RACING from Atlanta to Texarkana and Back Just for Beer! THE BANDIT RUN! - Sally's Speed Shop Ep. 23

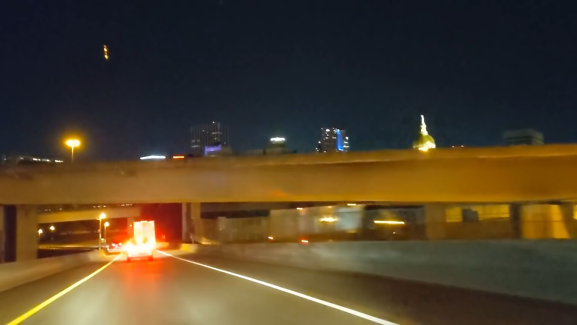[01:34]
We missed you. It's been 2 hours and we're finally seeing this view again.
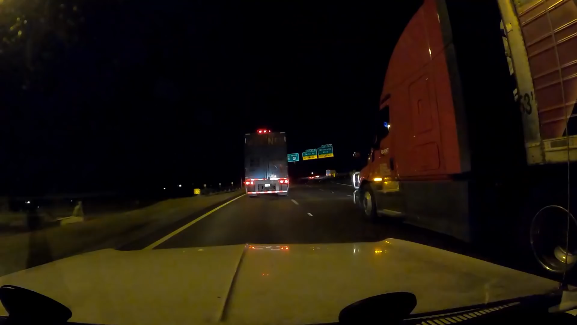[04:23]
For you guys, this is the Mississippi River. Yeah, we're going slow right now, but our overall average is 93 miles an hour right now. We've been hauling ass. Car's doing good, drinking a little more fuel than we had expected, but overall pretty happy, except for this semi in front of me.